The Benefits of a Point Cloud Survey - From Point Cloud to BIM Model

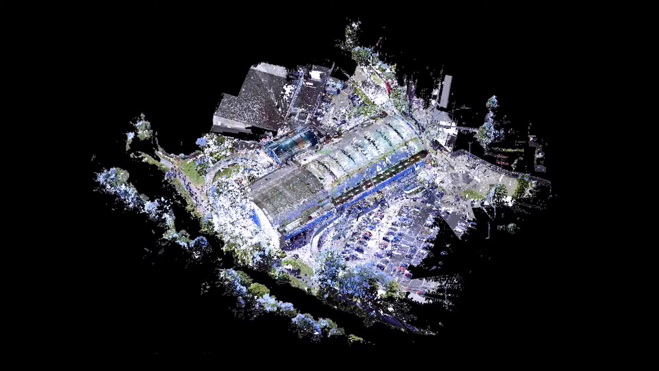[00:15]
and creates a valuable information tool for all members of a project team.
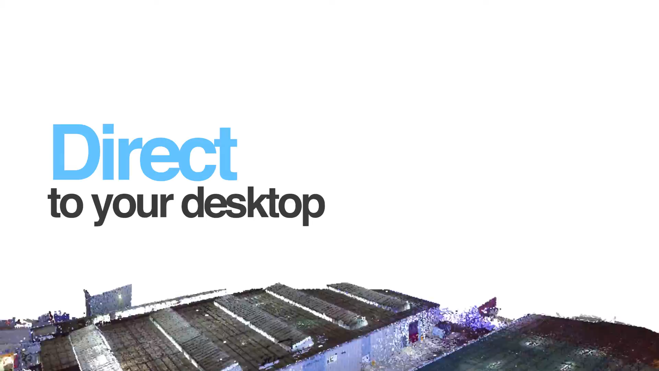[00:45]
Delivered directly to your desktop as a raw file for importing into Revit or via an interactive web share portal, the 3D Point Cloud brings the site to life and aids collaboration.
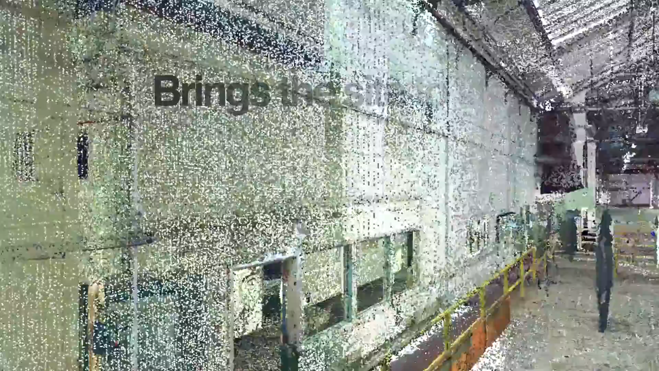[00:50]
It can be used immediately to verify architectural
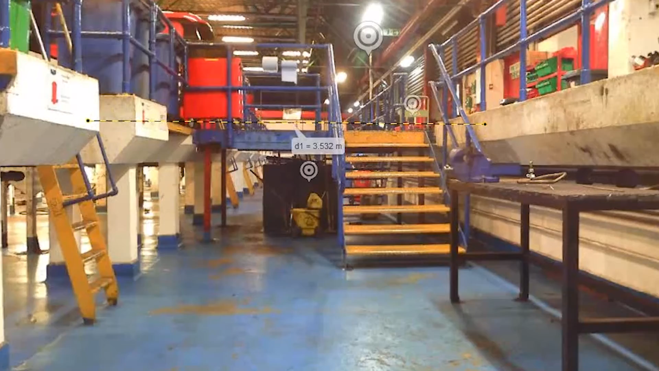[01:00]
window and door spans or pipework in ceiling voids.
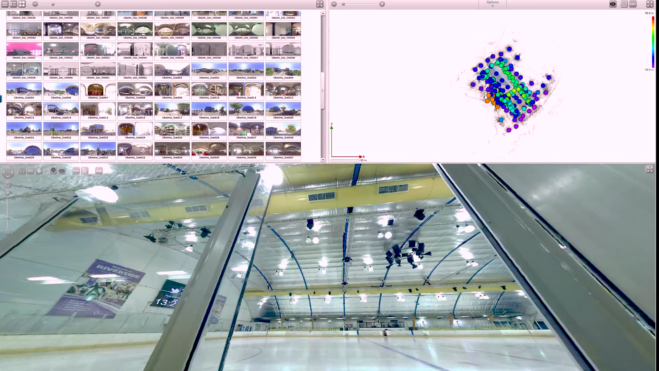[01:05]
Depending on your project requirements, the Point Cloud can be produced in colour, black and white or a combination of the two. A Coloured Point Cloud Survey is easier to visualise with a real-life feel.
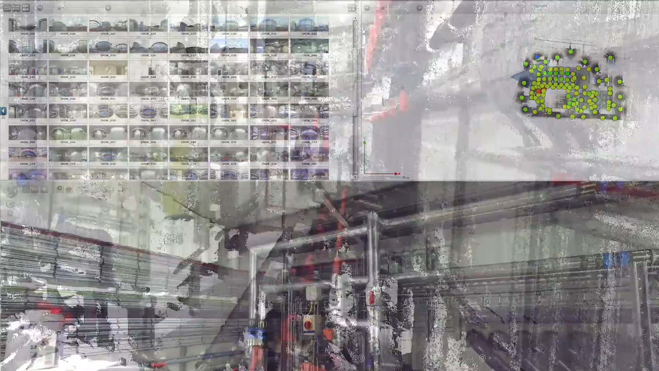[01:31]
The Coloured Point Cloud also brings historical
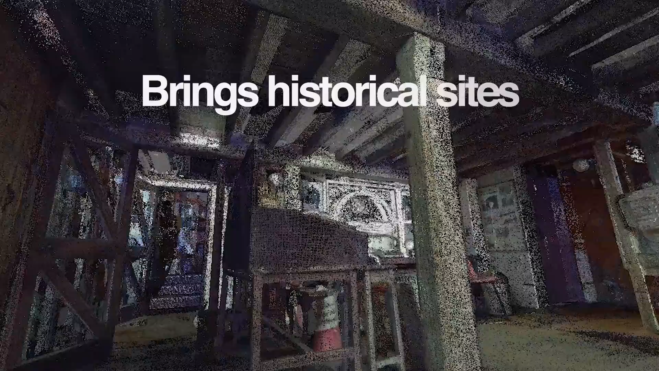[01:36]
sites to life as if you are experiencing them in person.
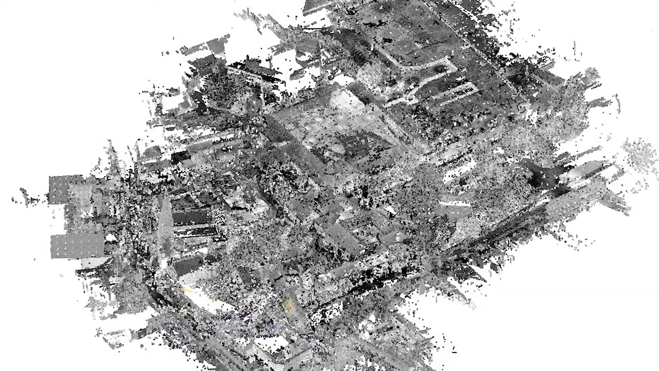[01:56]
A black and white Point Cloud Survey, on the other hand, is faster and therefore cheaper to deliver and suitable for most applications.